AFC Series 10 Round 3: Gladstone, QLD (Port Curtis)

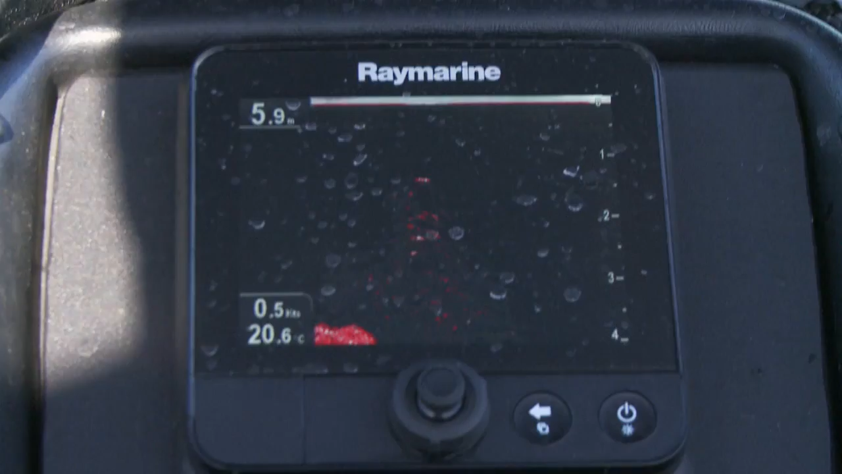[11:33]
On screen: depth 5.9 m, water 20.6°C
That's a massive school of things. Yep. Oh, I dropped him!